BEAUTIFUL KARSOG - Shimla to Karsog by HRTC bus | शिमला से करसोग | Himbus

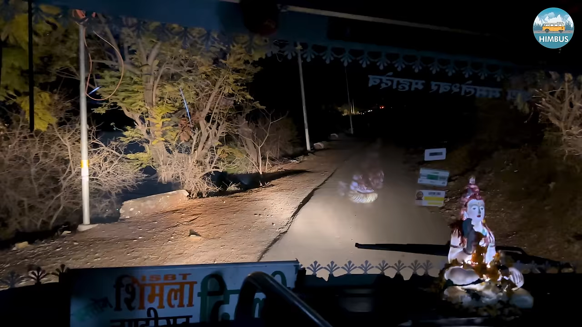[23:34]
और आगे से ये करसोग दिल्ली बस भी आ गई।
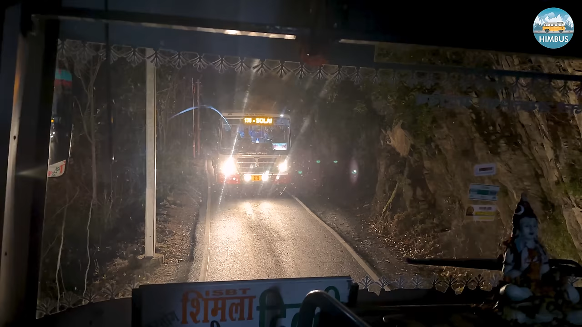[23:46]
ये बस शाम 5 बजे करसोग से चलती है और अभी उसी रास्ते से शिमला व आगे चंडीगढ़ होते हुए दिल्ली जाएगी।
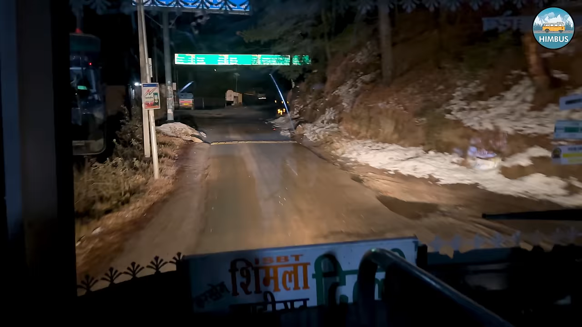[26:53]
यहाँ चार कुफरी से लेफ्ट में रोड पांगना होते हुए आगे सुंदरनगर की ओर निकल जाता है।
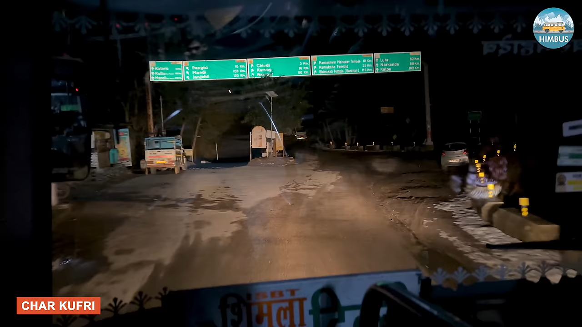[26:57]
हमें करसोग के लिए राइट वाले रोड पर जाना है।
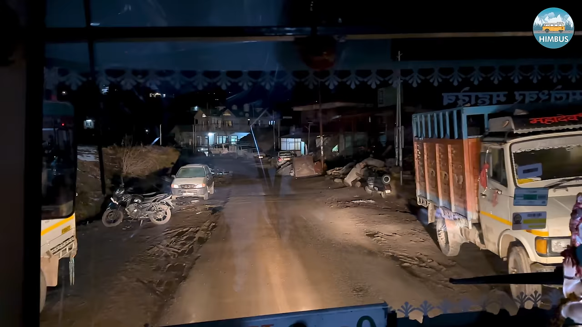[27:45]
चिंडी से थोड़ा ही आगे आता है बखरोड।
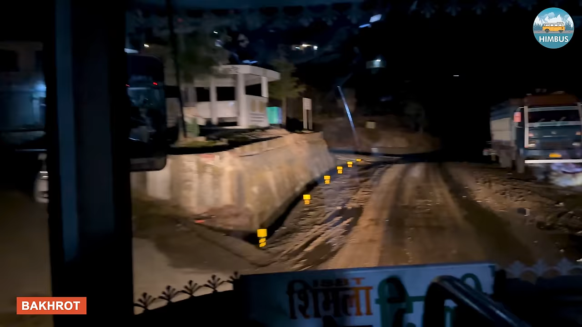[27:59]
बखरोड से लेफ्ट में सुंदरनगर मंडी के लिए रास्ता जाता है।
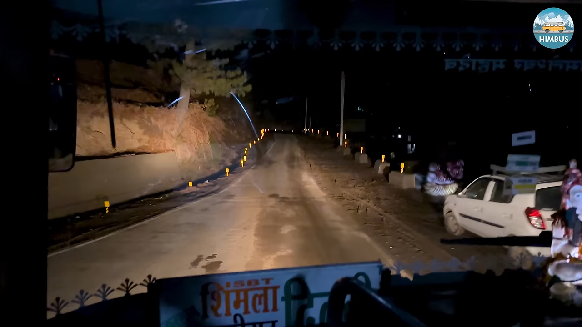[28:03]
पीछे जो चार कुफरी से सड़क गई वो भी आगे जाकर इसी में मिल जाती है।
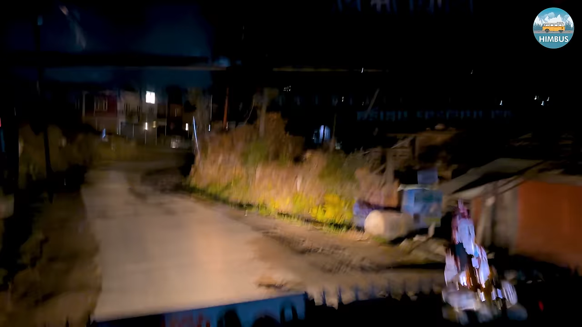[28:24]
करसोग कंपैरेटिवली कम ऊंचाई पर स्थित है।
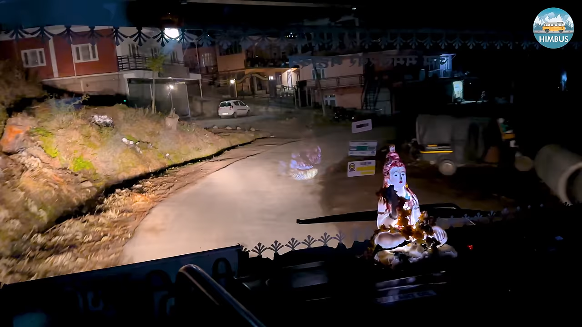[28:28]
इसके बाद हम पहुंच गए सनारली।
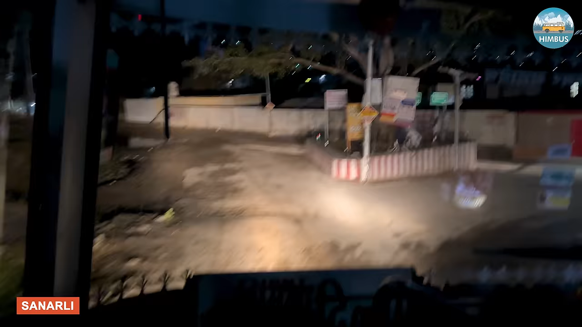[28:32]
लुहरी व रामपुर के लिए आगे सीधे जाना होता है और करसोग के लिए यहां से राइट में मुड़ना है।